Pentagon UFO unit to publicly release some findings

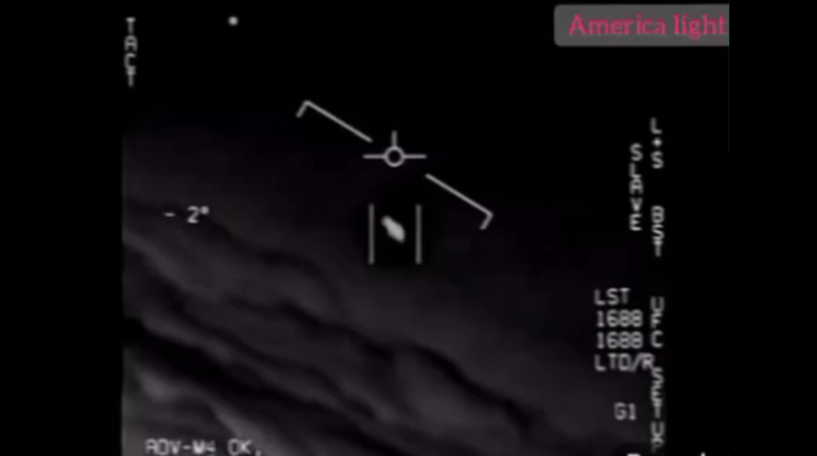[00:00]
I'm going against the wind with a hundred, 20,000 west. I'm going to take it.
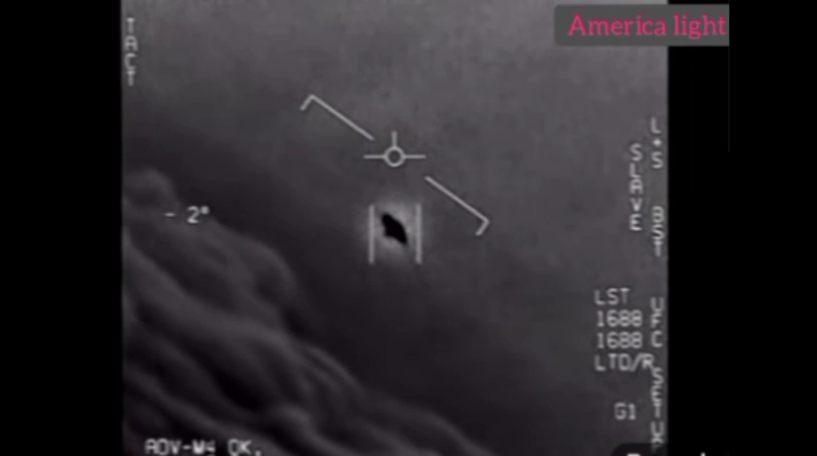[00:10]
It's better on us to visit.
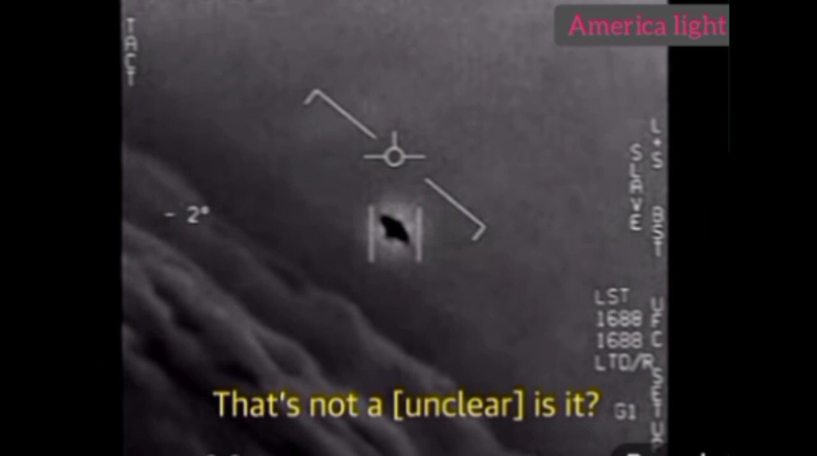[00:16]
It's not a deal, I want to shoot. I'm going to shoot. It's rotating.